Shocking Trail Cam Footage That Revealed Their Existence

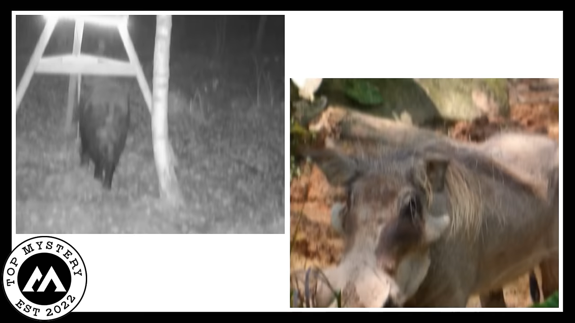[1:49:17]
It was a peculiar creature, a wild boar, also known as a wild pig.
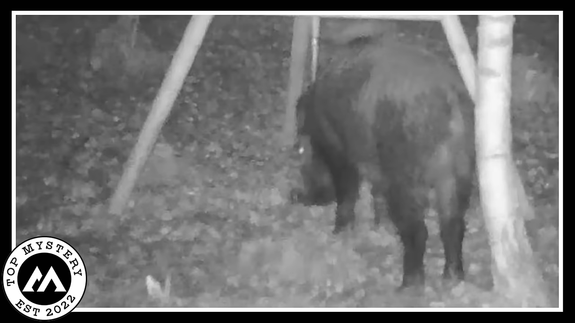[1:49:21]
This creature looked very odd and creepy. It resembled a pig but had a mysterious aura about it.
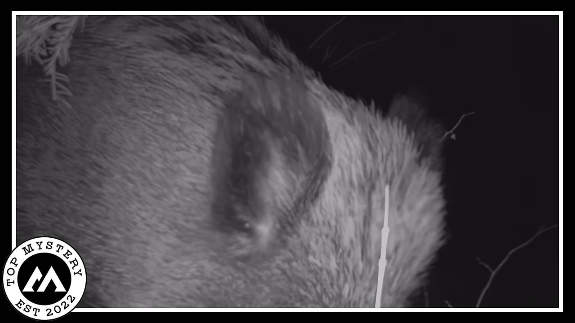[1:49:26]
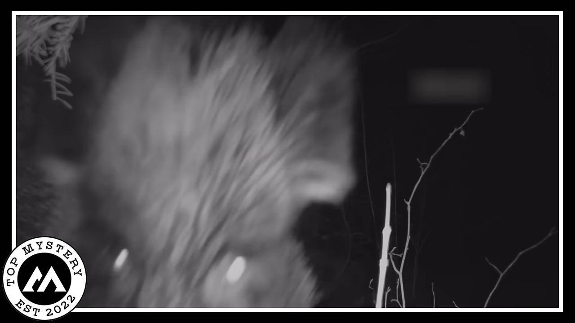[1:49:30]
Among the tall trees, possibly eucalyptus, it roamed the cornfield, searching for corn to eat. The wild boar was on a mission, sniffing the ground to detect the scent of the tasty corn. Its appearance was not like any regular pig. It had an eerie quality, making it seem otherworldly. This creature's actions were a puzzle, as it was unclear why it was in the field and what drew it to the corn.
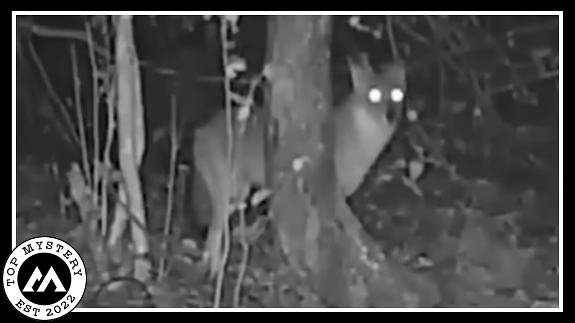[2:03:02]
The movement of the fox's ears indicates that it is on high alert, clearly sensing the presence of an imminent threat. After some time, something chilling becomes apparent in the background. A pair of eyes were stealthily watching the fox throughout the duration of the video. Likely the very entity that had the fox alarmed and seeking cover, what adds to the creepiness of these eyes is their eyes, suggesting that the creature they belong to is exceptionally large.
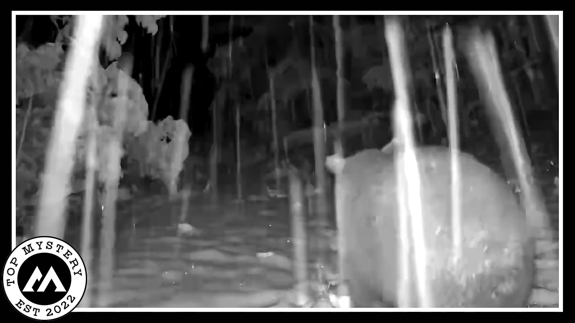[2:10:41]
Imagine a gigantic black polar bear, far from its icy home, stumbling through deep, sticky mud.
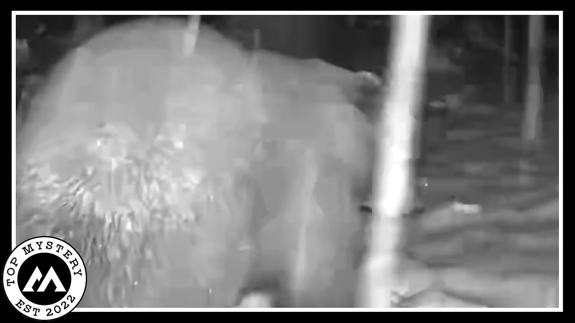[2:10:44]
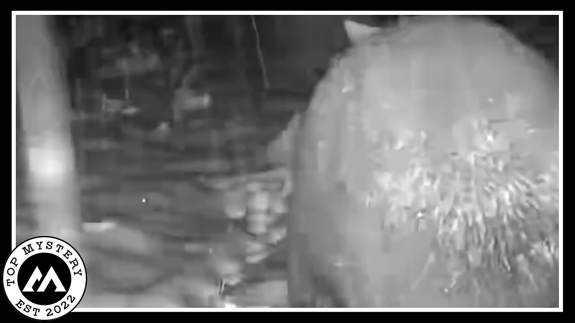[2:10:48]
The rain poured down relentlessly, creating a balance of drops that sounded through the thick greenery. As the bear tramped through the muddy field, it sounded out of place, a true mystery in this tropical world.
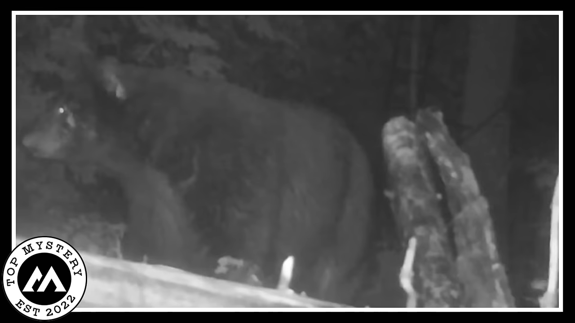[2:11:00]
Its black fur flashed under the moonlight, differing with the flourishing greenery of the jungle. The bear's movements were slow and thoughtful, each step leaving a deep trace in the mud, evidence of its power and royalty.
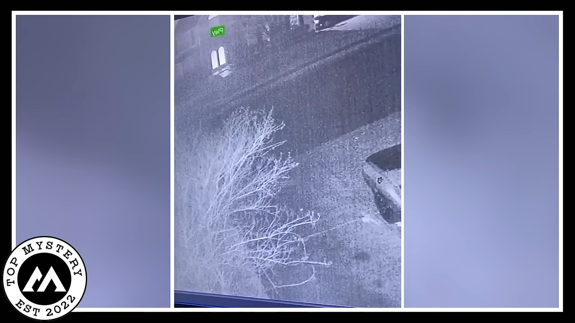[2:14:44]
This video was sourced from the home security camera, and the homeowner reviewed it due to the recent robbery in which his bag was stolen from his car in this clip. A house was situated across the street. Suddenly, a white light materializes in front of the main door of the neighboring house. After some time, a shadowy figure emerges on the sidewalk across the street. It was actually a thief. Then we see a white materialize coming from the right side of a frame. This proceeds to the car.
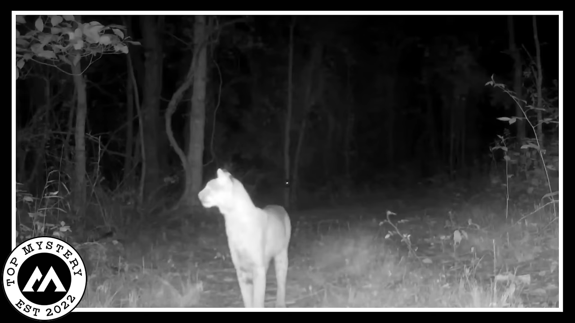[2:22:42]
capturing this graceful animal's every move. As we watch in wonder, the big cat's spotted fur blends seamlessly with the spotted moonlight filtering through the jungle cover. With each step, it leaves a trace of suspense and wonder. What's it searching for? The jungle's secrets, maybe? A night snack, possibly? Or is it on a journey to keep its habitat, the watcher of this untamed walk?
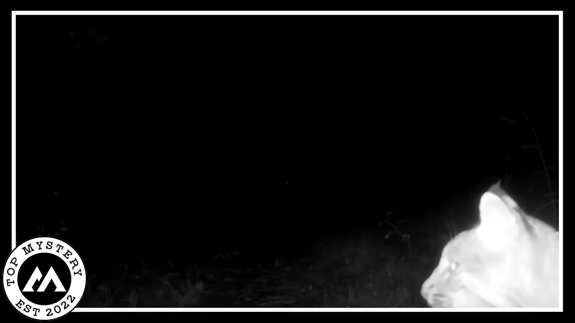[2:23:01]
The air is thick with expectation as we follow the big cat's journey, caught on this quiet camera, giving us a rare look into the mysterious world of the jungle after dark. Stay tuned as we reveal the secrets of this fascinating and elusive animal's nighttime adventures. Creepy beach encounter unveiled.
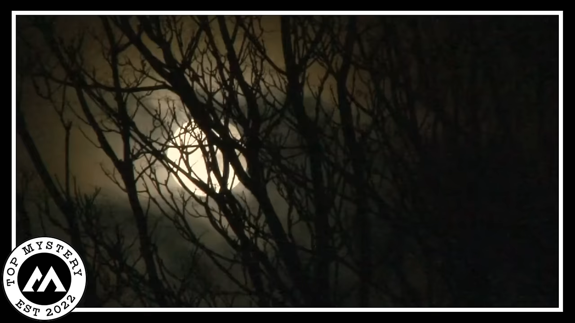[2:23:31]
In the darkness of the night, something very strange happened. A camera was recording, and it saw two friends having a good time on the beach. They were laughing and enjoying themselves, not knowing that something creepy was about to happen.
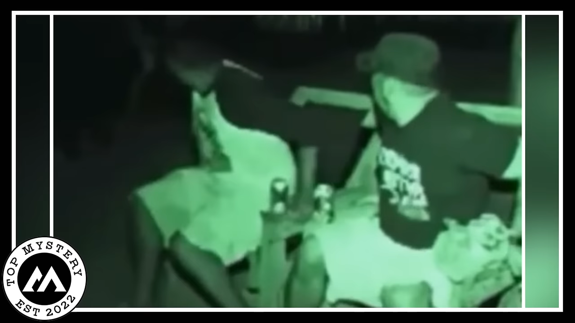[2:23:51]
This creature had a thin body with long legs, like something from a nightmare. Its appearance was so strange and eerie that it made everyone who saw it feel terrified. The two friends, once carefree, were now filled with fear. They could sense something was terribly wrong. The beach, usually a peaceful place, had turned into a scene of horror. It was as if a dark cloud of fear had descended upon them.
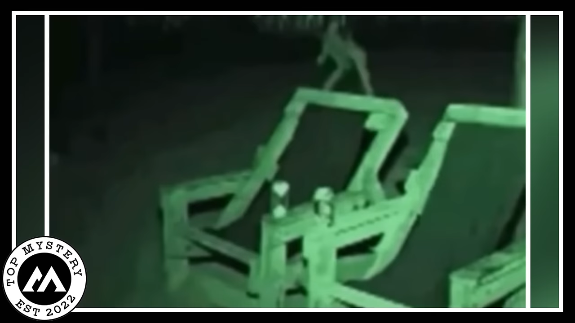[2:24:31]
Its presence defied explanation, and it felt like something from a horror story.
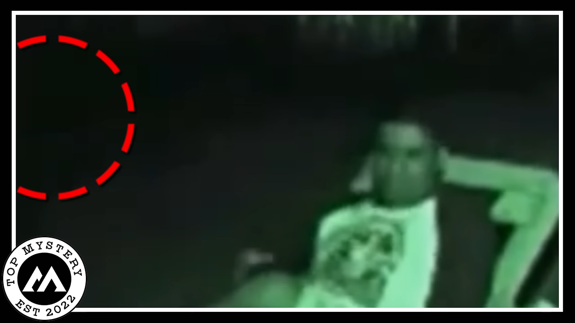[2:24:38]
The camera captured all this, preserving the chilling encounter for all to see.
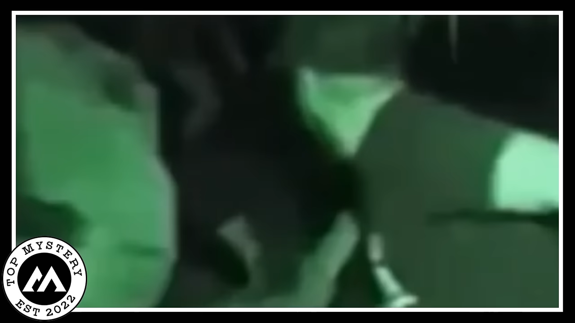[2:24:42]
The video was a haunting reminder of the unknown terrors that can lurk in the night, just beyond our understanding. It left everyone who watched it with a lingering sense of dread, as if the darkness held secrets too terrible to comprehend. Mysterious Forest Insect Dance.